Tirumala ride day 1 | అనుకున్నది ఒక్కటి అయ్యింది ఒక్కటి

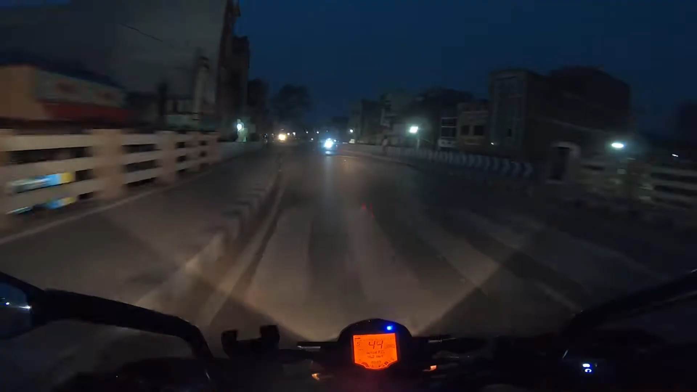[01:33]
It's a very good view in the early morning It's a little better road I think it's a little clear view